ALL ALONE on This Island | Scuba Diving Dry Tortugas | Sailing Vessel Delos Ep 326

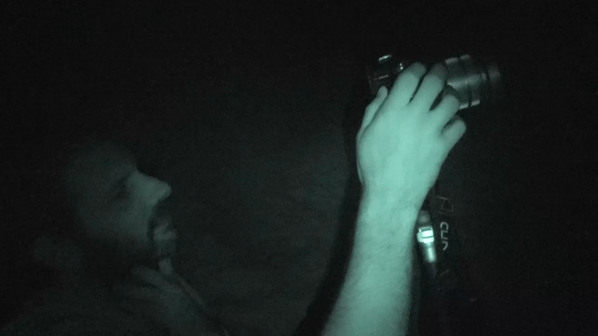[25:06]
On the very right. Where? This one right here.
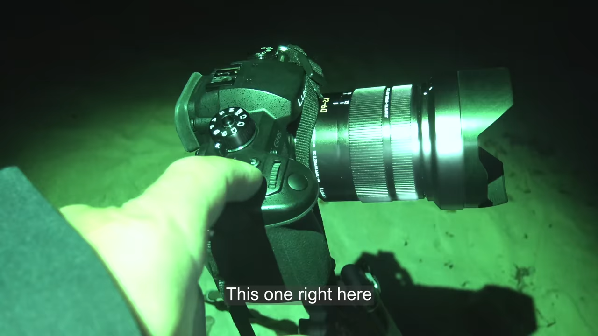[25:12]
Right behind the wheel. Oh, that would be helpful. Yeah. Alright, so I got a math question for you. Uh-huh. So I've got my camera going. Yep. It's taking one shot every 30 seconds. Okay.
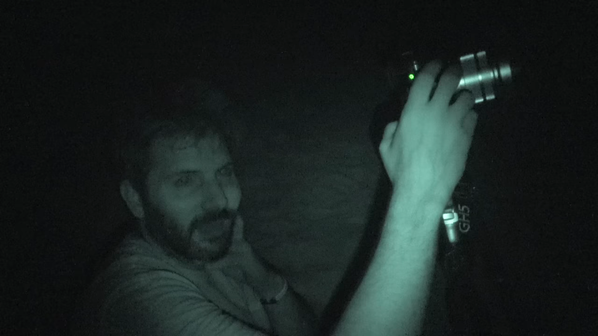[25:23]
Right? So if we want, if we're dealing with the 30 frame per second video, how long do we have to wait to get 5 seconds of time lapse?